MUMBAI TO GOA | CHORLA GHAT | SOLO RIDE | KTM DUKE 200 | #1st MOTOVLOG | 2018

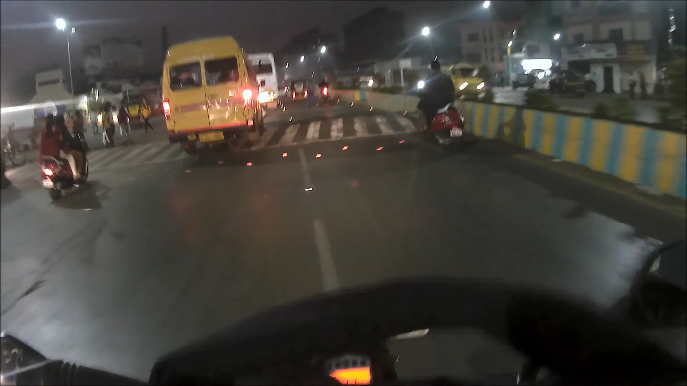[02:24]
i am a lot excited for this ride guys but very scared because this is my first solo ride and i just hope nothing goes wrong between the ride from mumbai to goa so let's see hope for the best so yesterday night which was sunday i just refueled my bike completely i
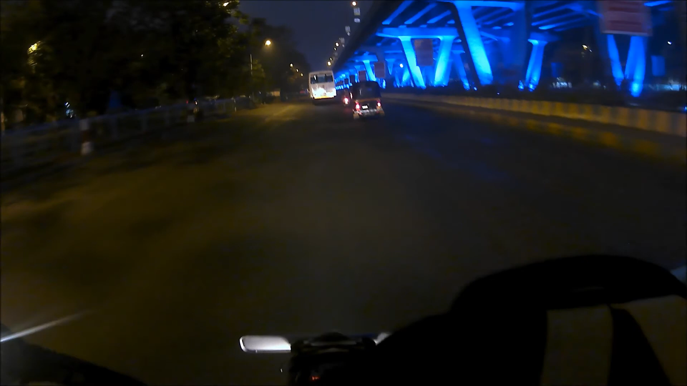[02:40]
topped up the fuel tank of my bike so that today morning i will be completely free to head towards goa right now i'm at cadbury junction but i'm facing a bit problem due to this bag which i have placed on tank itself i have not tied this bag but due to which it's not getting gripped to hold so it's moving here and there and it's not allowing me to turn properly so what i will do i will wait aside i will tie this bag properly with bungee rope and then i will proceed further